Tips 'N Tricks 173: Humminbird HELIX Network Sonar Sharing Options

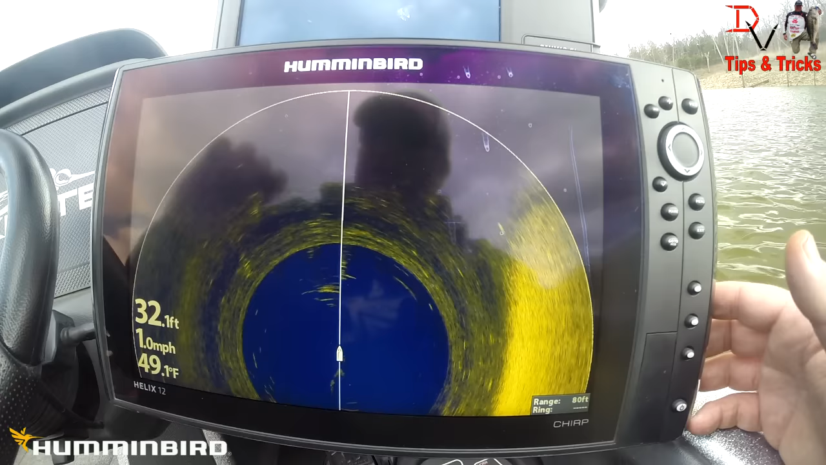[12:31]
On screen: depth 32.1 ft, water 49.1°F, speed 1.0 mph
back here put a 2d sonar put you a 360 on and you're going to get all kinds of sonar available on all your units it's quick it's simple it's a hummingbird man